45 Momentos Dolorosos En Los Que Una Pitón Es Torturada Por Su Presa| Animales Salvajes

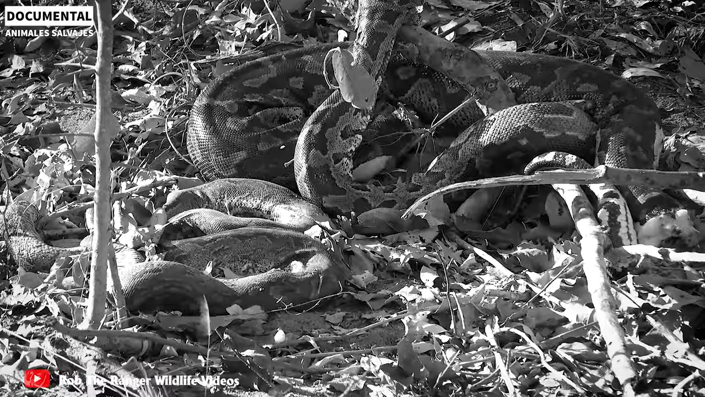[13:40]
Incluso si dos pitones atacan juntas, no son oponentes de los leopardos.